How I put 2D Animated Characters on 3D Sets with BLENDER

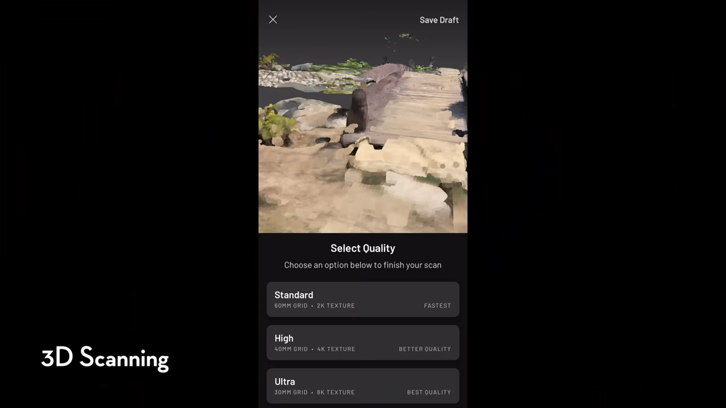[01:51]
So I visited a park during the day and using my iPhone, I used an app called Scanaverse.
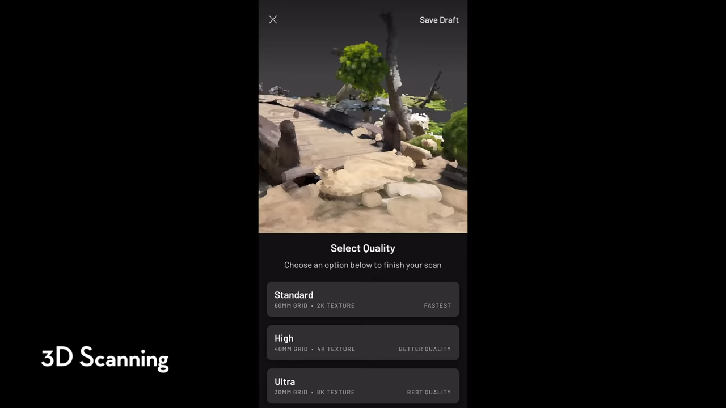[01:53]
And this is what allows me to scan my overall environment and turn it into a 3D model.
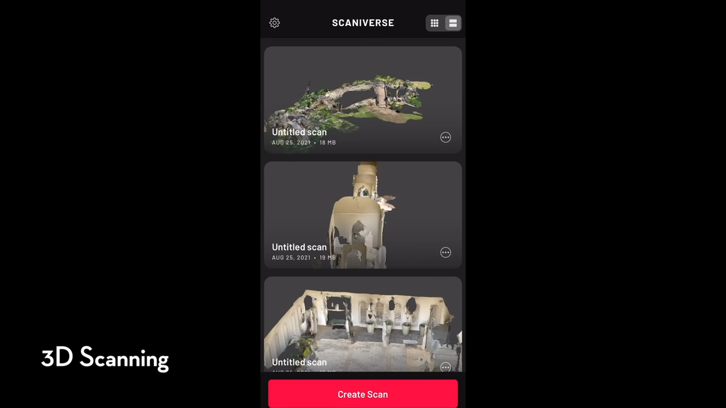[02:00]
The way it works is like you're recording a normal footage, but you're gliding your camera over the surfaces of what you're scanning or you're recording.
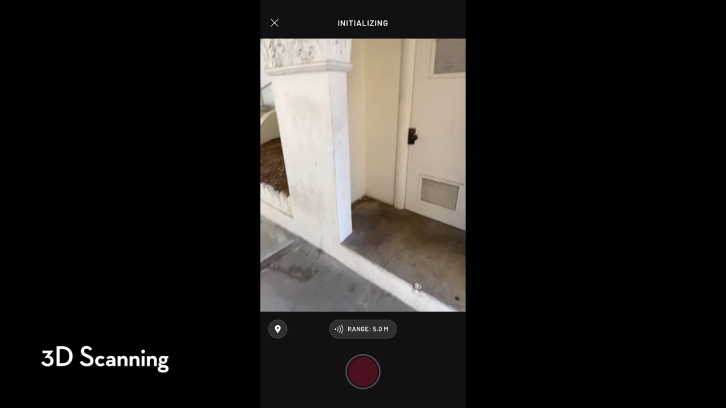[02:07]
And what you'll notice is that it's slowly starting to create a
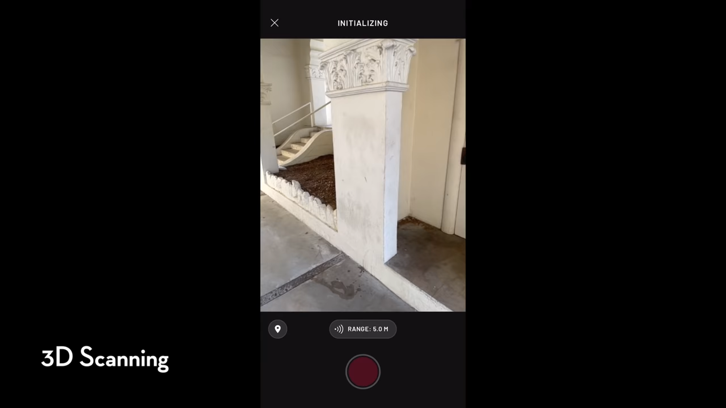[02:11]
3D mesh with the actual texture and it'll start filling in empty spaces for that mesh.
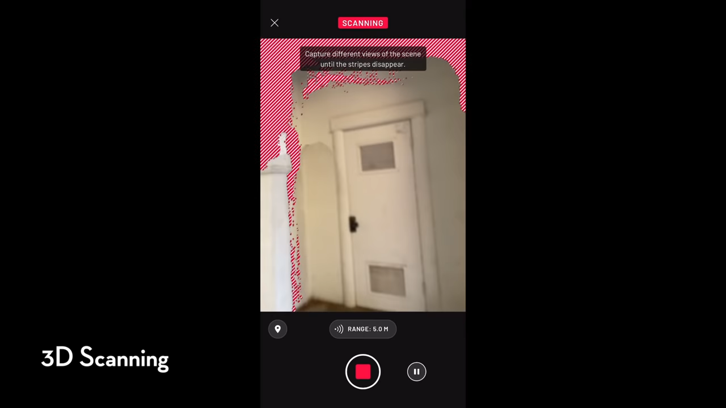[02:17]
And then once you're done, you can save it as a low res or a high res model using low res or high res textures.
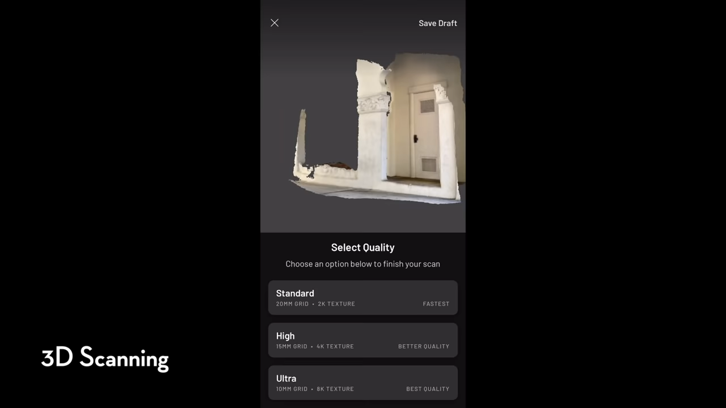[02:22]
Then once that's done and once you're ready, you can then export that into a file format to your liking.
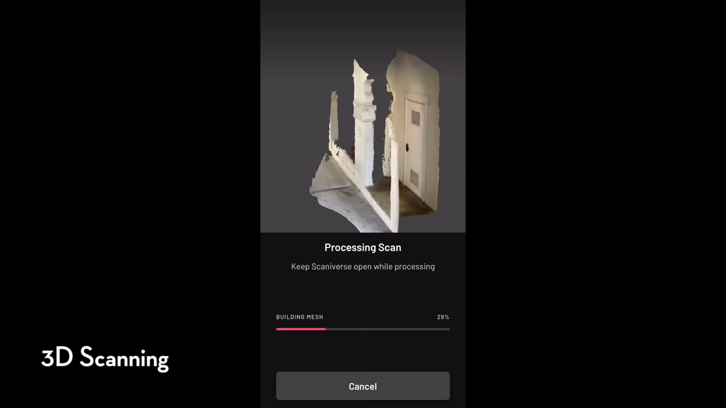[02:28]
FBX is what I used a lot for production and storyboarding.
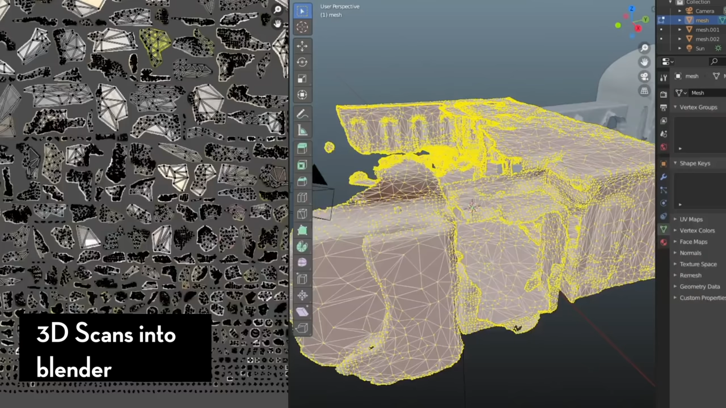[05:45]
Once you download your 3D scans, and it'll be an FBX file, so you can import them as an FBX, and it'll import it as a mesh with its own textures too.
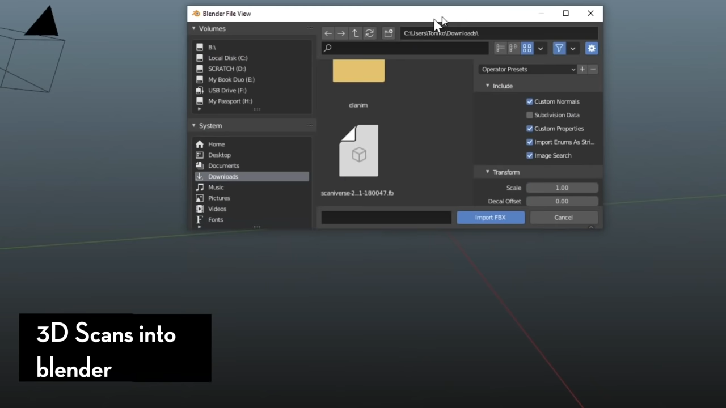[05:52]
Now this part is super cool. You can arrange your 3D scans, duplicate them, rotate them, scale them.
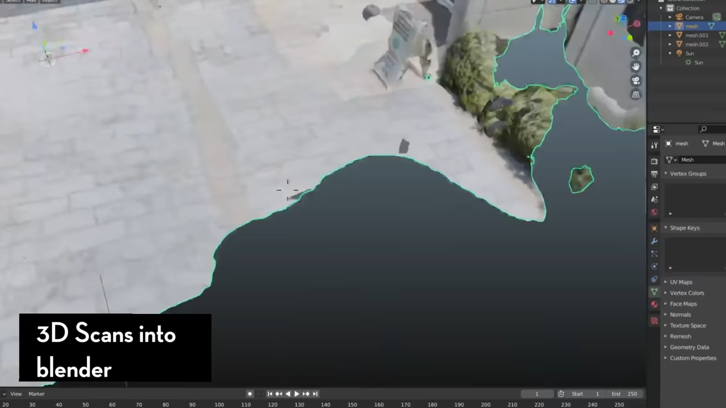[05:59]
If you're really ambitious, you can apply material shaders onto it, but I like to keep things simple. I'm only using 3 different scans, a hallway, an outside of the building, and a pond,
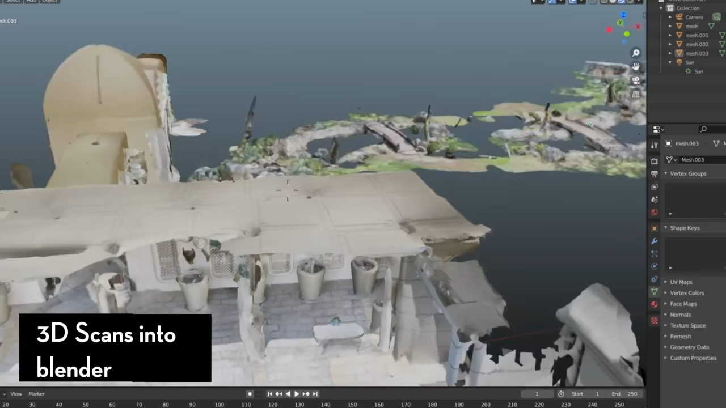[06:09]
but I'm duplicating, multiplying, and arranging them to make a completely new environment. Something like this can be really awesome for setting a storyboard or layout scene, or maybe even prototype level design for video games.
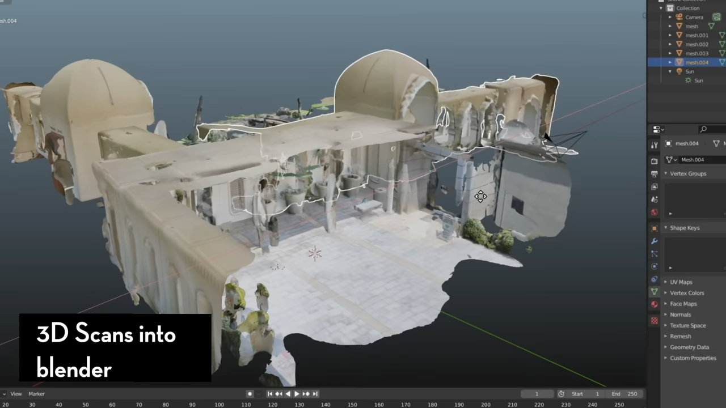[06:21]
Now the reason I say that is because the scans themselves are very chunky and blotchy.
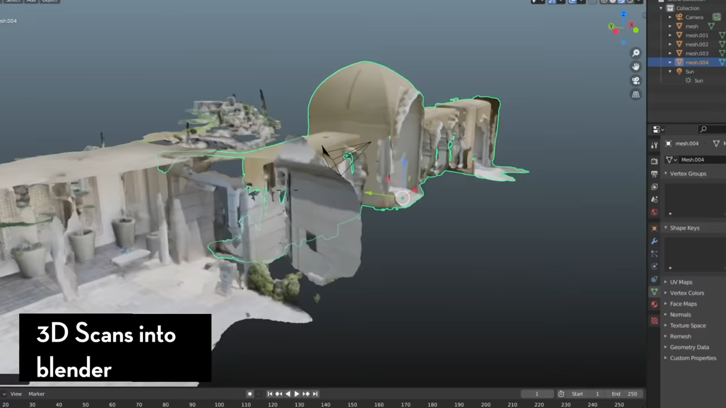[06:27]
They're not polished models, but personally, I find this stuff pretty appealing.